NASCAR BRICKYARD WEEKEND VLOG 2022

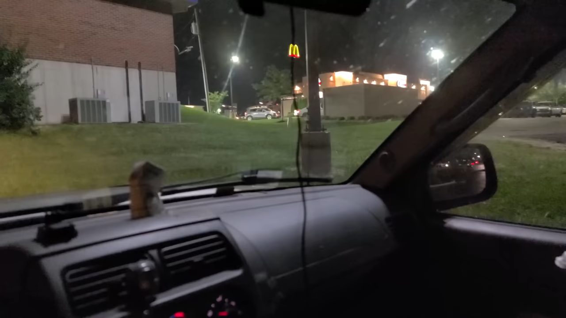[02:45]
All right, it didn't take me until just now when I parked that I have been here before. It's dark, so I didn't realize. Let's take a look at this boat.